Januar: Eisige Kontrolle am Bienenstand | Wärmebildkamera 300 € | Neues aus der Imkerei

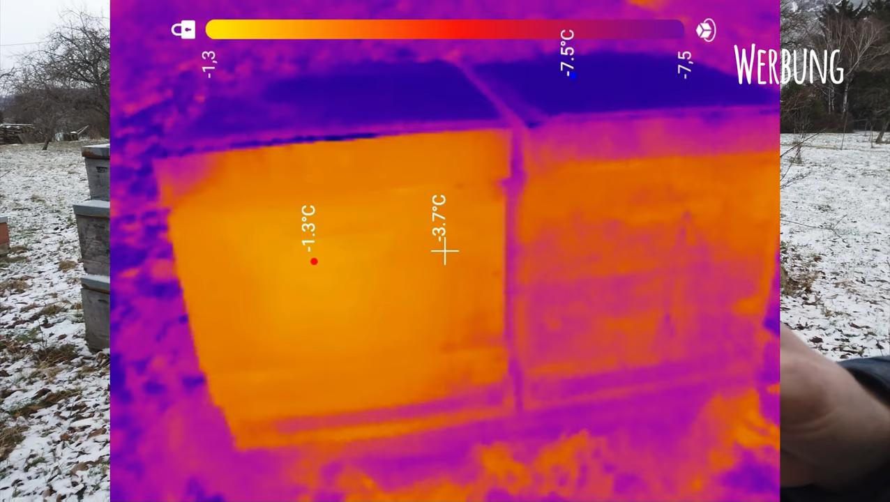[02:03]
sind aber wenn wir jetzt mal hingehen ich nehme euch mal mit
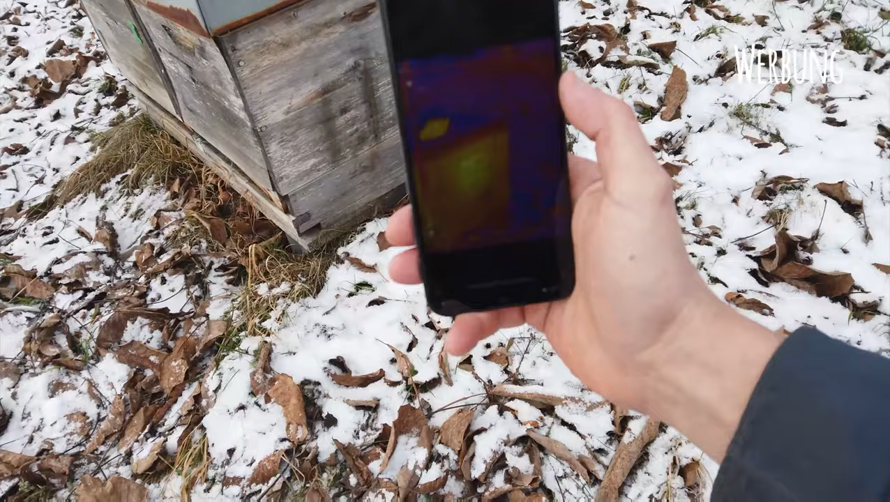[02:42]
mehr auf dem bild da haben wir dieses muss man ein bisschen spielen aber man hat hier dieses zentrum
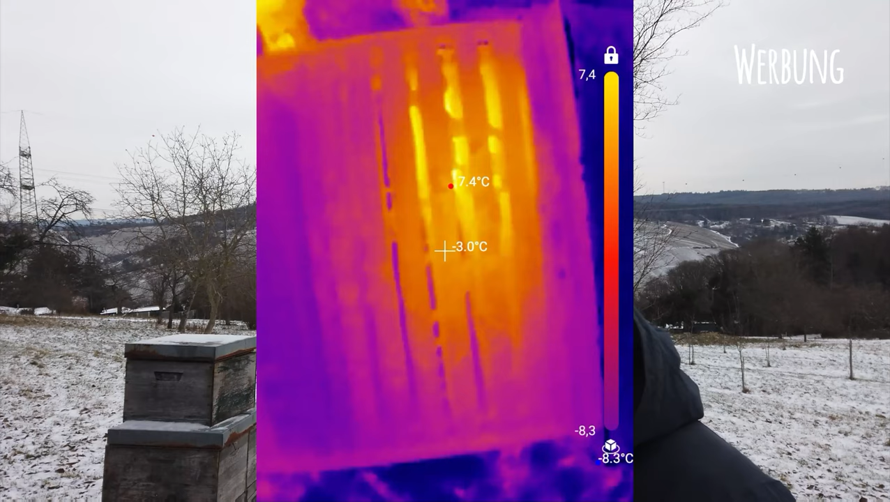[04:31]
und auf dem bild kann man ganz gut erkennen
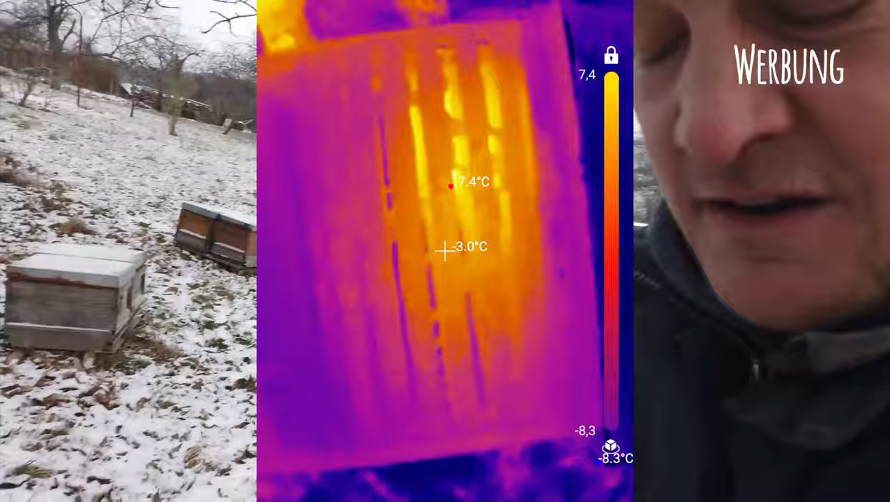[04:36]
On screen: spot -3.0°C
wie da die wärme sitzt da sehen wir diese wabengassen ihr seht von oben
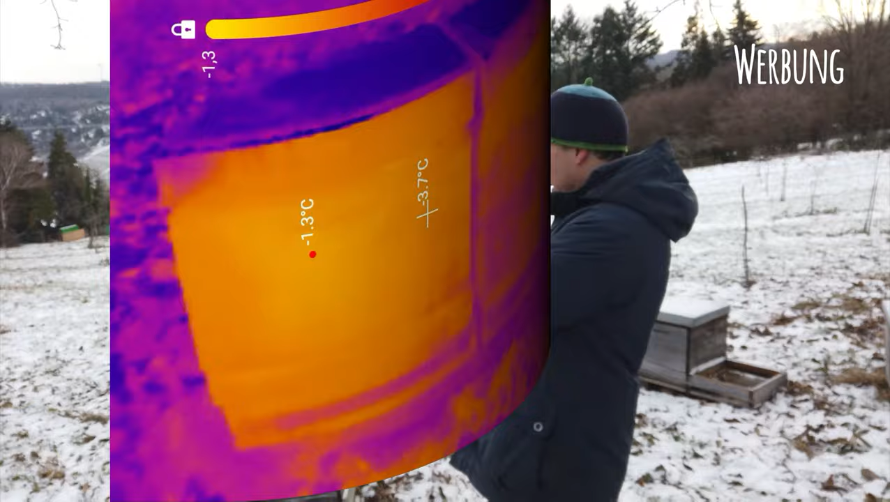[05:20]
siehst diesen punkt wenn man muss ein bisschen nah hingehen dann kann man das immer
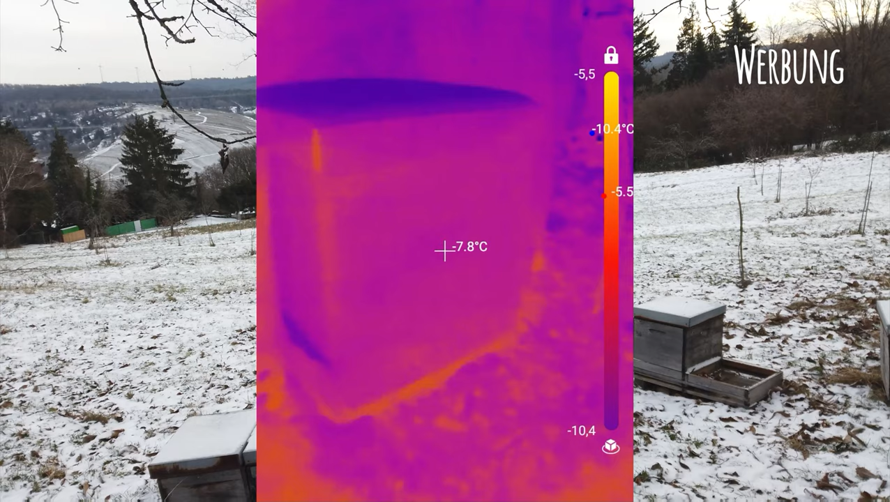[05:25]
On screen: spot -7.8°C
ein bisschen erkennen und vor allem sieht man den den vergleich eigentlich ganz cool zu